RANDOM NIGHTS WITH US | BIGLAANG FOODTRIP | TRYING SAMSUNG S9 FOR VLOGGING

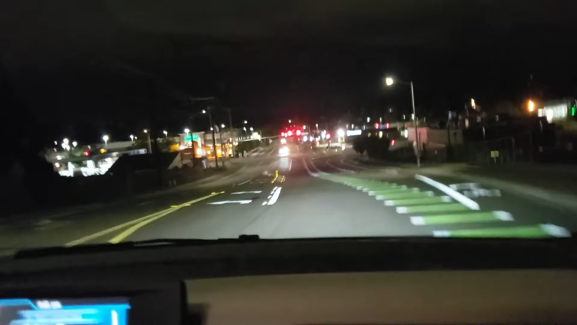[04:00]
Wallace Road... At this time of night. What time is it? 9.45pm. 9.46pm. Oh! We got a grocery shopping cart thing...
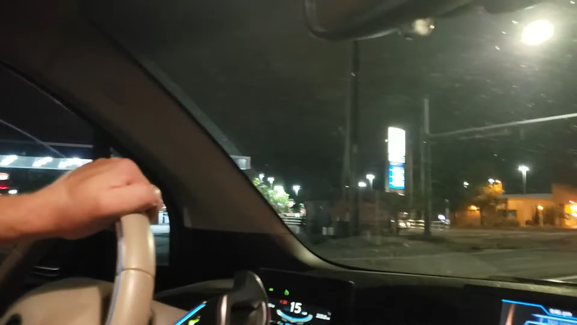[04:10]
Found it here. Oh man! I think that's from Ross. Or Safeway. Yeah it is. That's a Ross shopping cart. Is that a... Pathwalk?
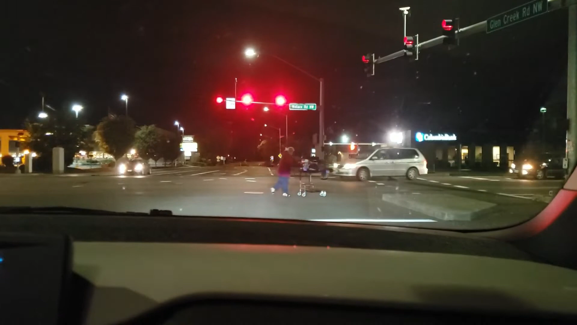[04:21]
Crosswalk? Oh no! No. No it's not. See we get these homeless people here living here all the time like this. Yeah. I don't have to feel sorry for them but I don't. I'm tired of them. So McDonald's is like over there... Like over there. Something there.